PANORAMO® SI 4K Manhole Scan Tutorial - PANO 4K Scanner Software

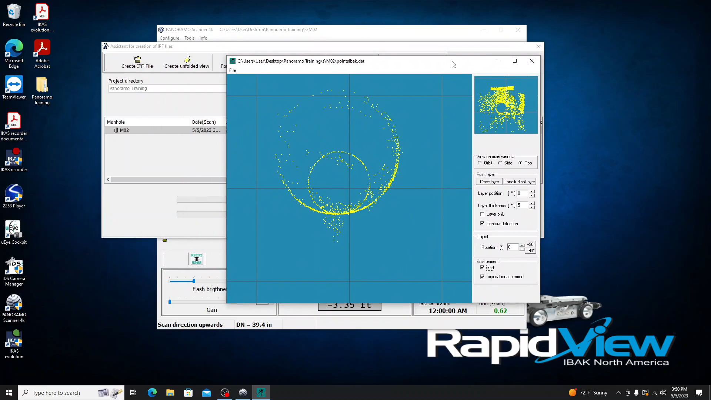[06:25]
screen so here we go so we've got a nice point cloud here i'm going to actually click orbit you
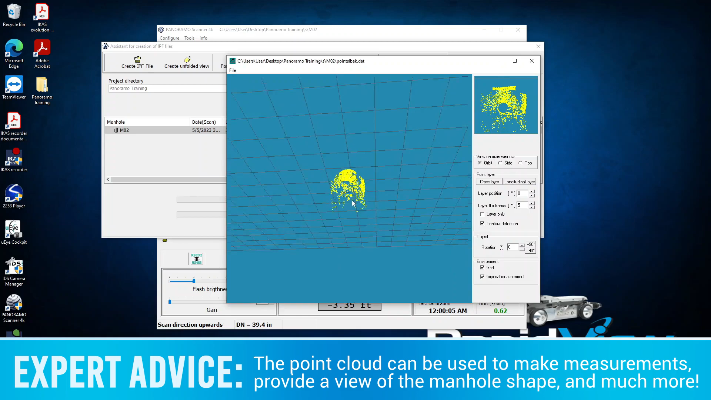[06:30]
can kind of see we can zoom around here zoom in a nice point cloud image there close that guy